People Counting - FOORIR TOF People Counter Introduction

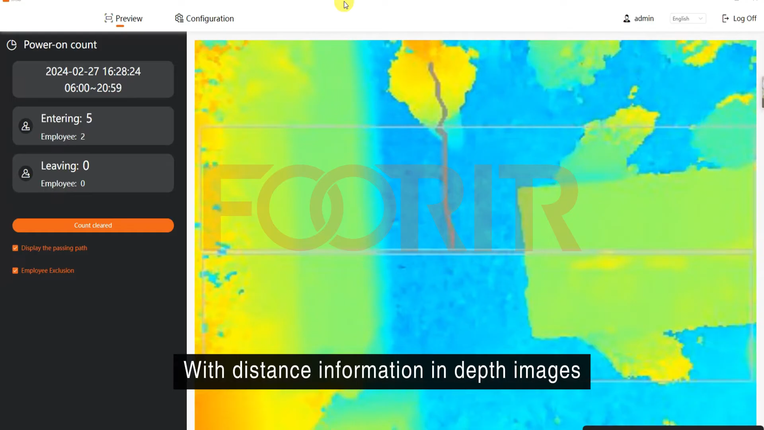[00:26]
we are able to achieve fast real-time human detection and traffic statistics,
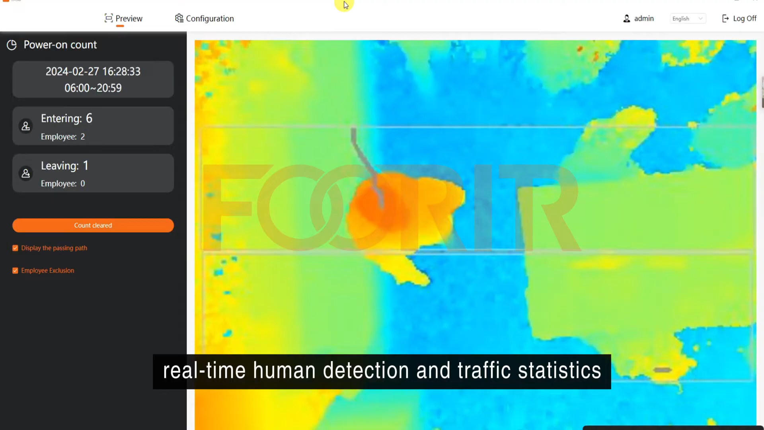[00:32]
whether it is high-speed trains, buses,